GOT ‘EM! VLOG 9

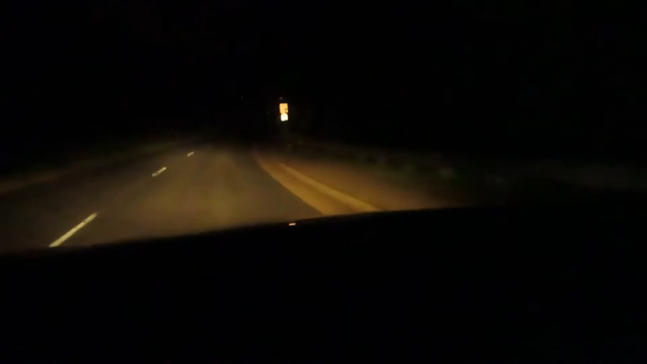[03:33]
They're gonna cut back off like when a car or something drives up, like within 500 feet. You know, that's the road and stuff. But yo, I did not cut these on. You